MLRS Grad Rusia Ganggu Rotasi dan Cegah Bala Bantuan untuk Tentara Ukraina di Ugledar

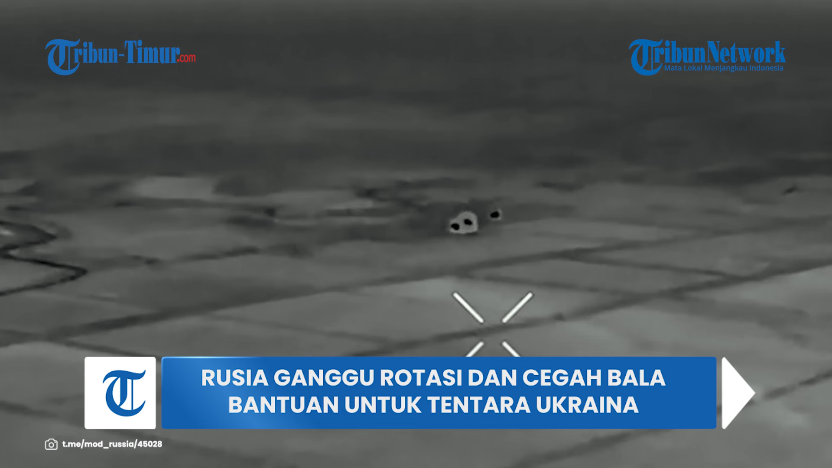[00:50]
Di sebelah barat Ukledar, pasukan artileri memberikan dukungan tembakan ke unit penyerangan yang maju. Mencegah Militer Ukraina men-transfer bala bantuannya.